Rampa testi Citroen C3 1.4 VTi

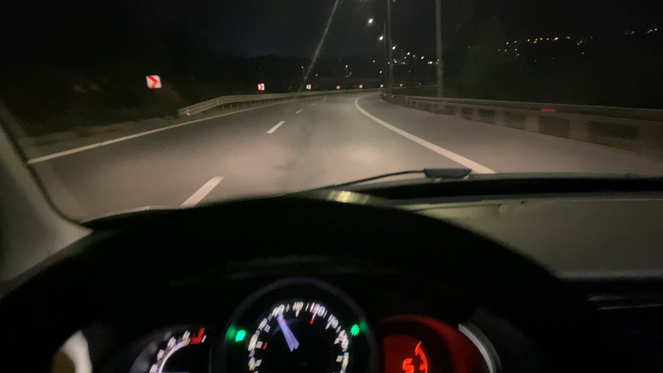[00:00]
Rampa testi bakalım kaçta çıkacağız. Buraya Ega 150'nin üzerine çıkabiliyor. 5. vitesteyiz. Vites düşürmeyeceğiz.